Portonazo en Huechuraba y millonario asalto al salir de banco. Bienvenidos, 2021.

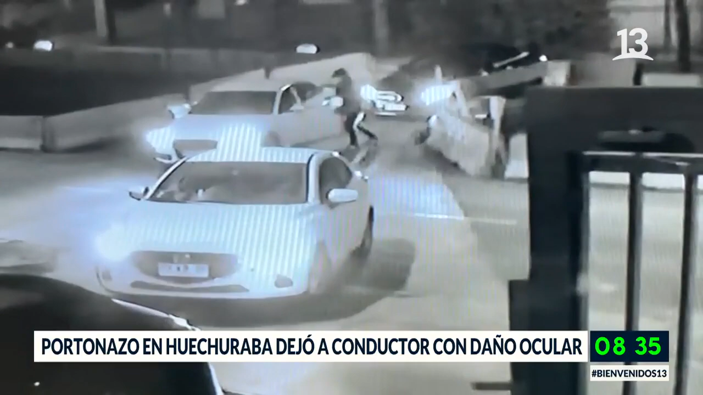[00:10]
Cristiana Acuña, tú estás con la información y nos comentas de lo que estamos viendo ahora en pantalla. Bienvenido. Claro, como ustedes lo decían, este portonazo que ocurre en la comuna de Huechuraba y es afectado el conductor de un automóvil blanco marca Audi que al llegar a su condominio es abordado por un sujeto que desciende de un automóvil negro,